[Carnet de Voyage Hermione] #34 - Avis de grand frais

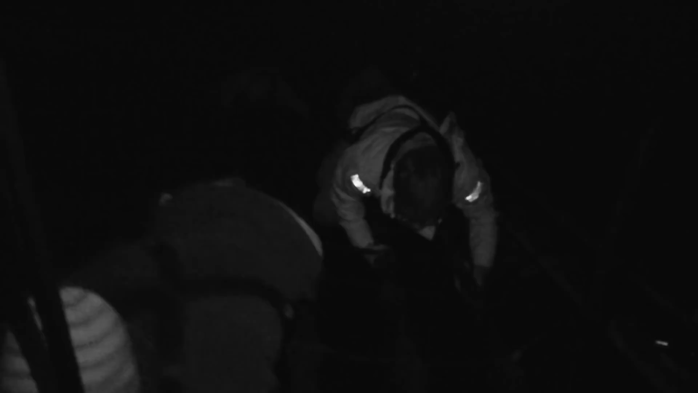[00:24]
C'est surtout les sensations au moment des gambes de revers,
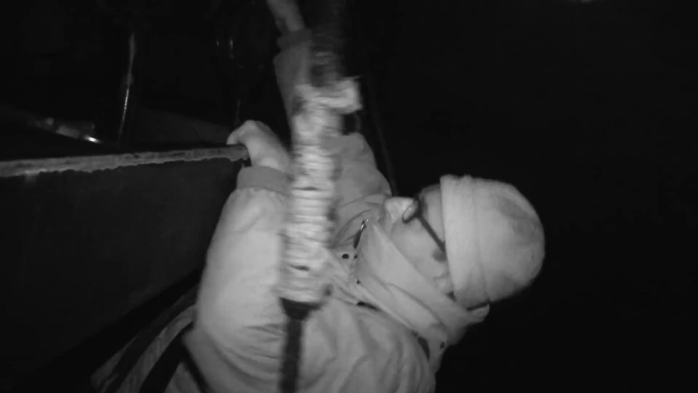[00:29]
où là on se concentre pour être sur les jambes, pousser, mais bon, ça se fait, ça se fait.